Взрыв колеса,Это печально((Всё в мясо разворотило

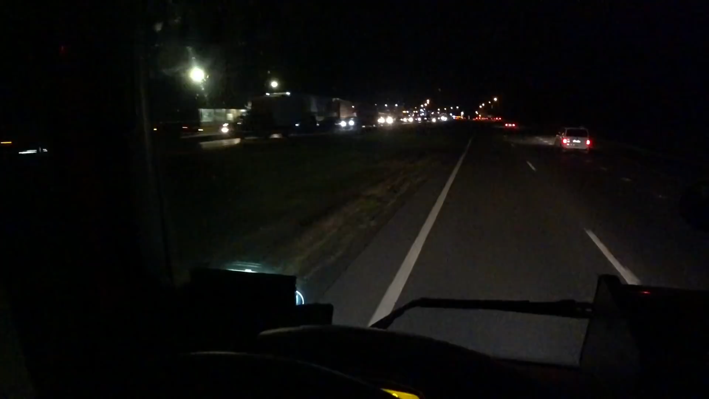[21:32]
охренел конечно сейчас пробка короче со стороны тула машина стоят они без движения я такое первое вижу короче на фуре прицеп отстегнулся перекрыл трассу прям поперек дороги стоит ребята просто на улице стоят я так понимаю они вообще даже не двигаются уже давненько раз они тут стоят а вот там все на улице стоят
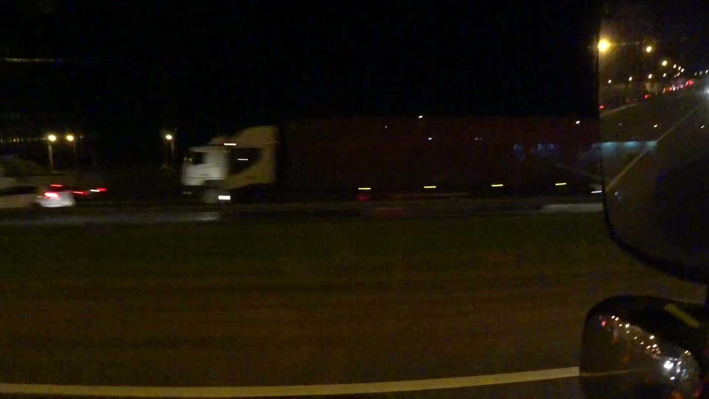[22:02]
бля я охренел я сначала даже не понял на дне аварии ничего просто у него прицеп отстегнулся короче прицепу так вот лежит прям поперек
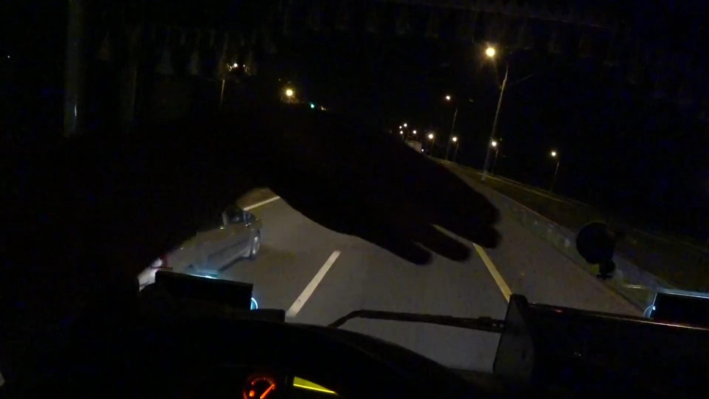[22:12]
дороги и тягач рядом стоит рядом никаких машин нет пострадавших вот этот конечно жестоко хорошо хоть никто не пострадал